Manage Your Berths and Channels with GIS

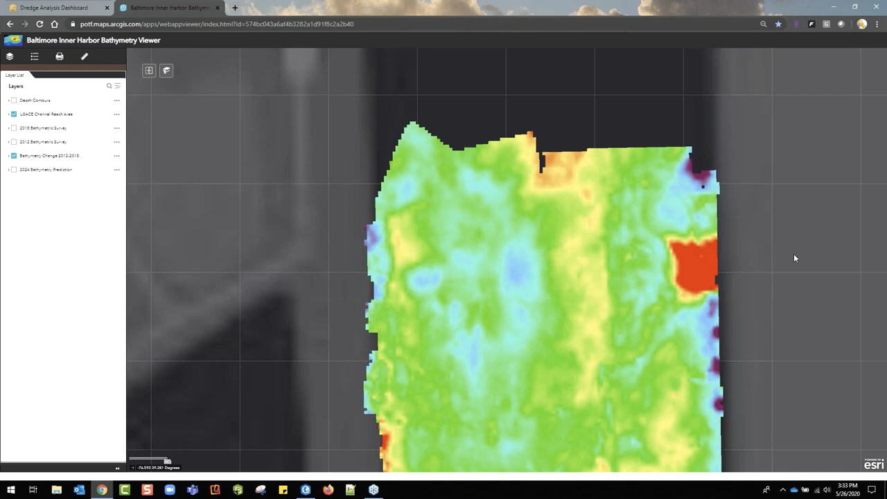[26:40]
But this really highlights areas that could have changed dramatically. And I think that's really a powerful thing. Great point, Matt. So I'm going to turn the scans back on here. And to Matt's point, what we did here was past analysis. We simply took the depth of the newest survey and deducted that from the older survey and saw what areas changed. We're not using any complex hydrology or sedimentation models.
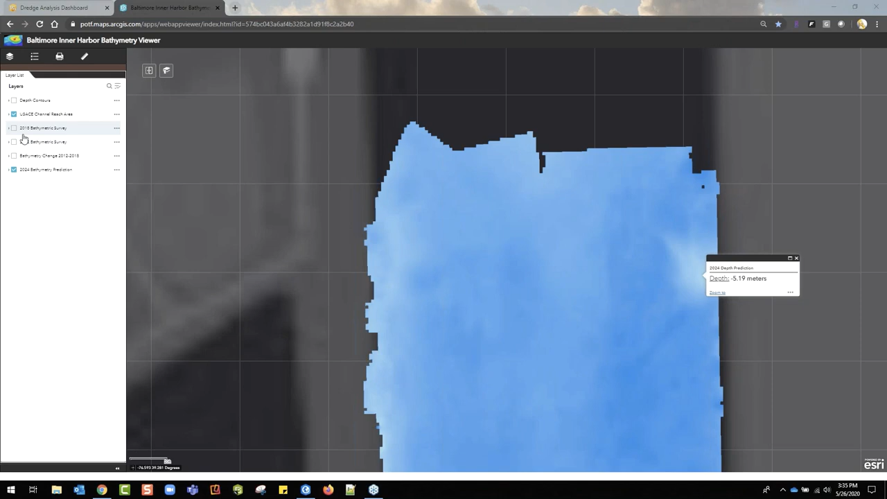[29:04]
And what I'd like to just highlight is the fact that having access to the previous scans and the existing bathymetric scans is very powerful. So, being able to see those different years, and you can do this, of course, by year, by month, et cetera. Then, I think one other thing that we should mention when managing this data, we are not creating multiple copies. We know this data is usually quite large. So, what we're doing is creating a reference point and enabling the software to do this combining of files and images to create the single surface without corrupting or manipulating the original file.